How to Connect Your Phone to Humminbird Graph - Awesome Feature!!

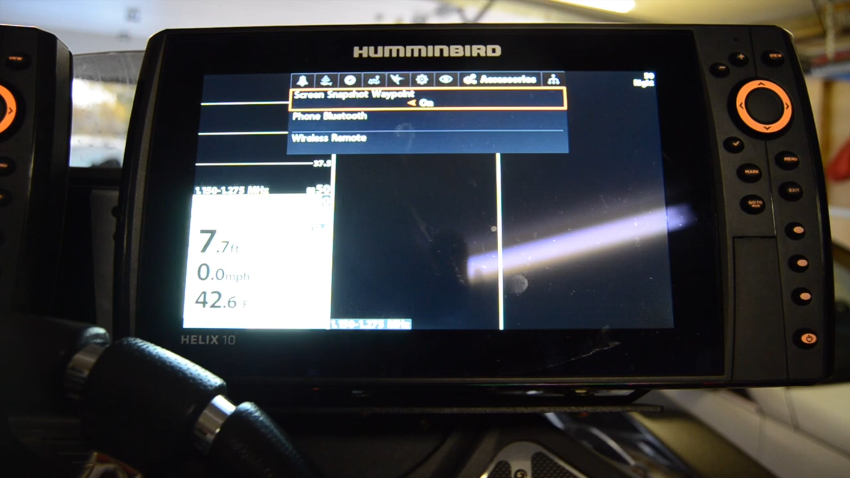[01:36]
what you'll do and I'll exit out of here all together so you
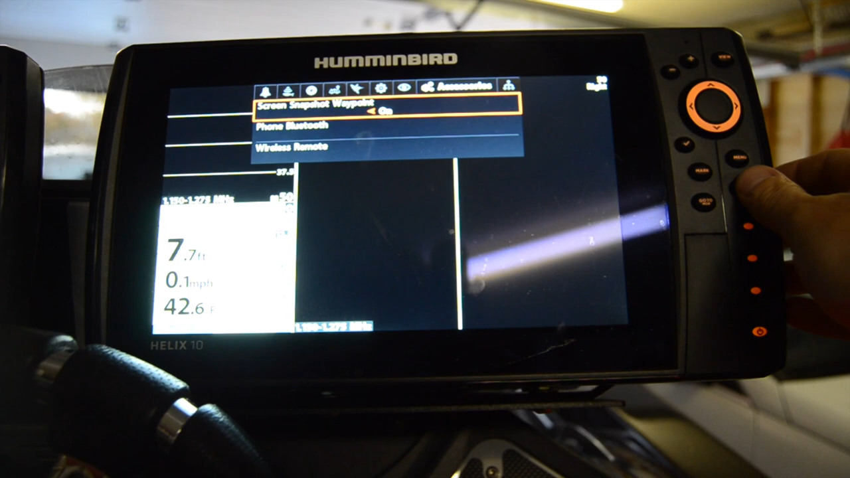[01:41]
On screen: depth 7.7 ft, speed 0.1 mph
know how to get where I am so
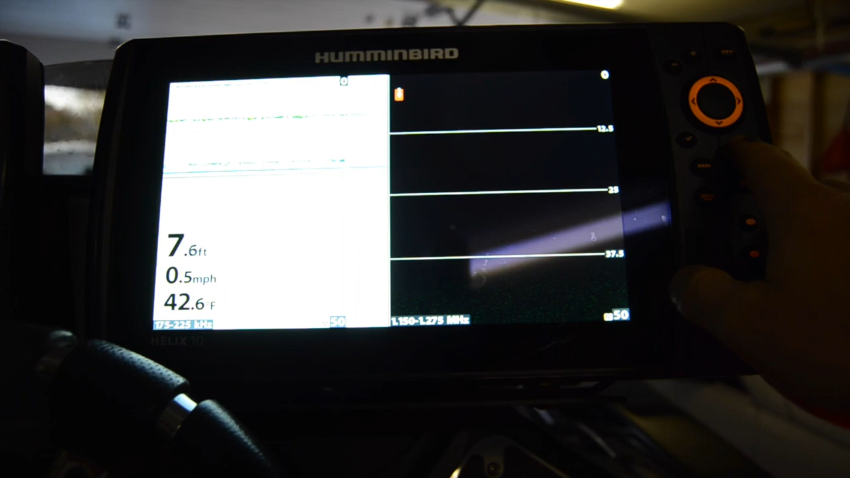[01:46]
On screen: depth 7.6 ft, water 42.6°F, speed 0.5 mph
what you'll do is you'll hit menu twice and you'll go
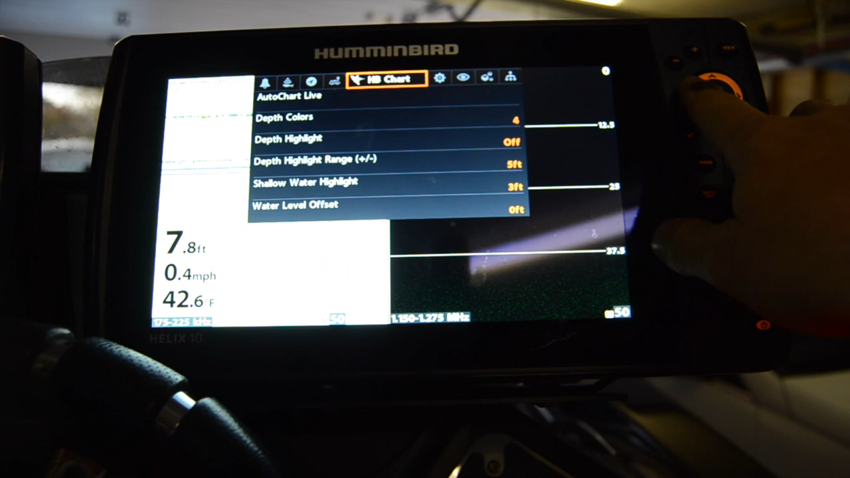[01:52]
On screen: depth 7.8 ft, water 42.6°F, speed 0.4 mph
it'll start over here at alarms you'll move that over to accessories go to down phone Bluetooth connect new phone
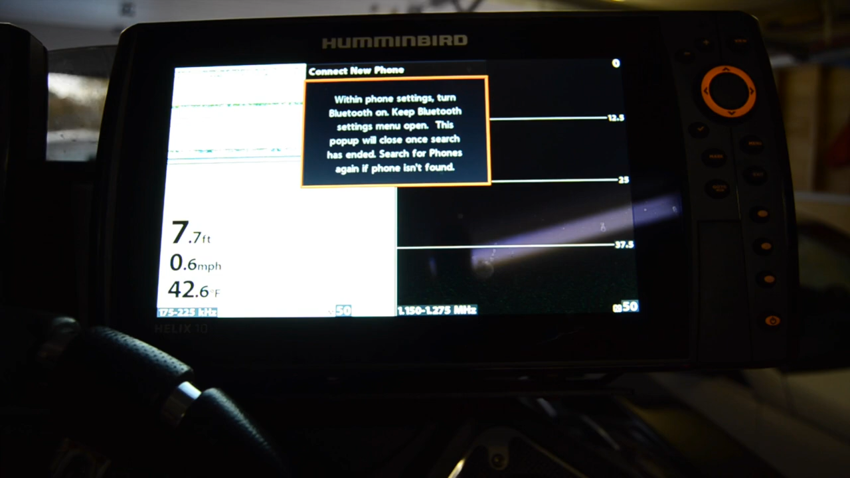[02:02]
On screen: depth 7.7 ft, water 42.6°F, speed 0.6 mph
so what it says on this screen is within phone settings turn Bluetooth on keep Bluetooth settings menu open
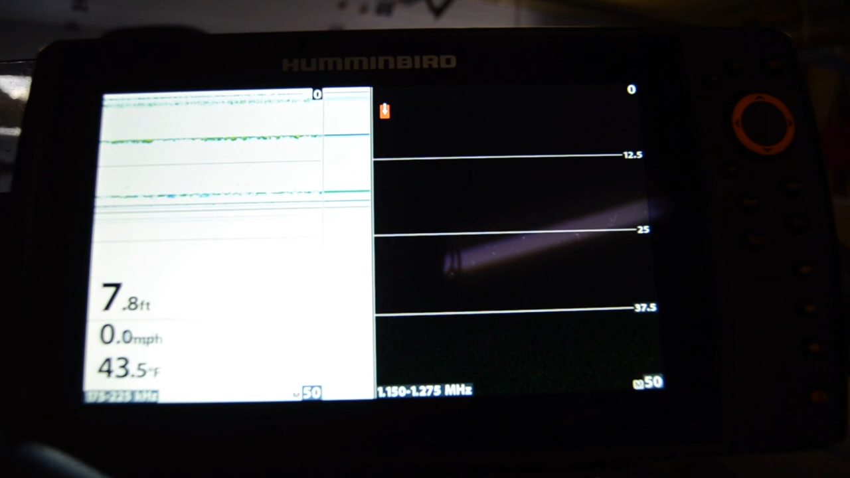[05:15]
On screen: depth 7.8 ft, water 43.5°F, speed 0.0 mph
similar that'd be great I will however show you if you go into again menu so if you hit menu twice
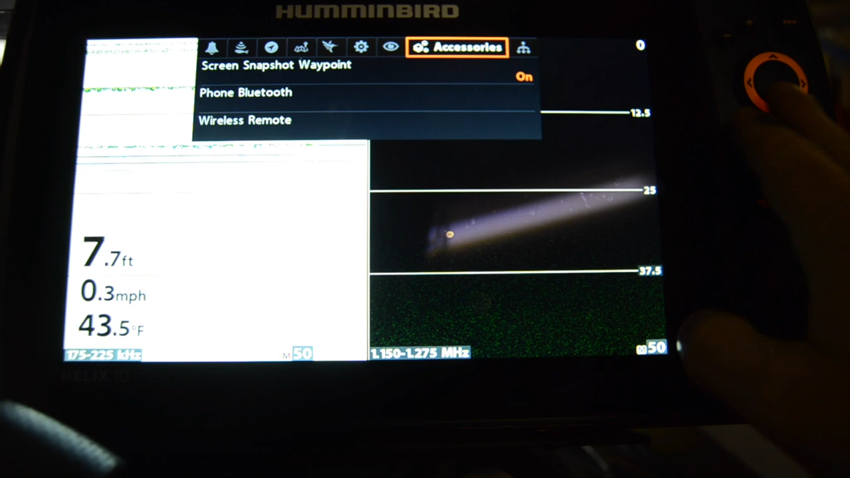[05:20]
On screen: depth 7.7 ft, water 43.5°F, speed 0.3 mph
go over to accessories go to phone bluetooth you'll see text message
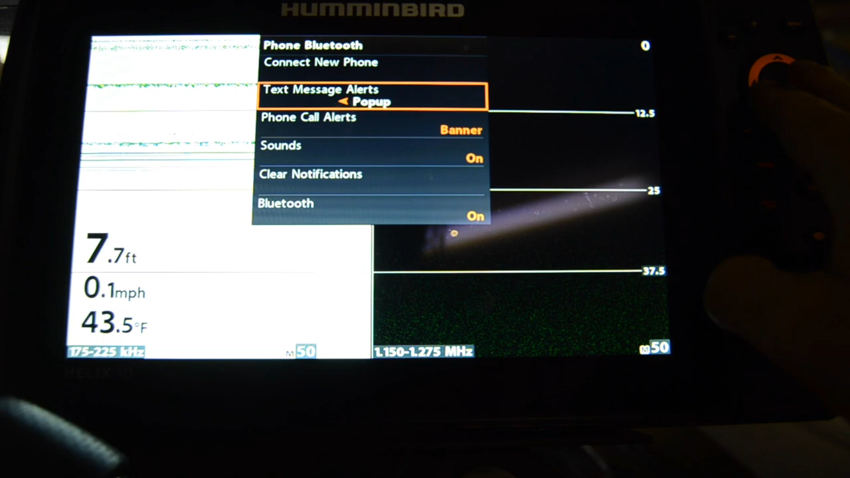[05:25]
On screen: depth 7.7 ft, water 43.5°F, speed 0.1 mph
alerts and you have the option of doing the banner just like what you saw from the phone call that came in so you can do
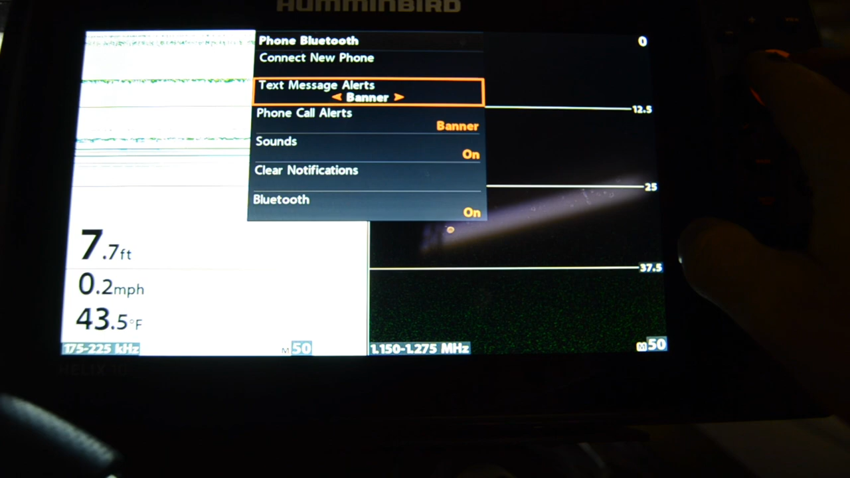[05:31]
On screen: depth 7.7 ft, water 43.5°F, speed 0.2 mph
banner or you can do pop-up which I would assume would be a little pop-up menu in the middle of the screen and so everything's on sound